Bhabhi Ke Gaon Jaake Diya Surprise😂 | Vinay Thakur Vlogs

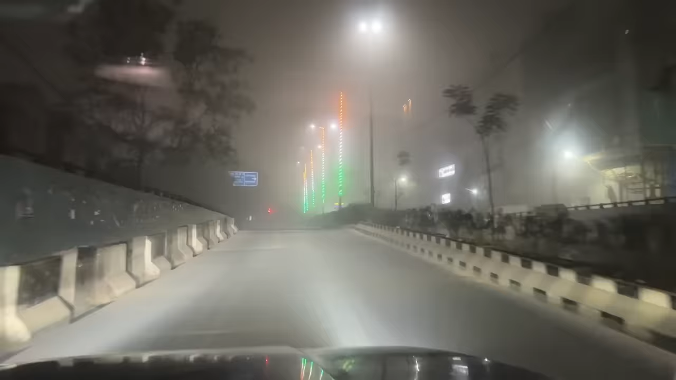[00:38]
सुबह सुबह हो रहा है, देखो कितना घना कोहरा, थोड़ी दूर आगे दिख ही नहीं रहा बिल्कुल भी। इतना बढ़िया मौसम हो रहा है सुबह सुबह, एकदम ठंडी ठंडी हवा है भाई साहब, दिल खुश हो गया मेरा तो।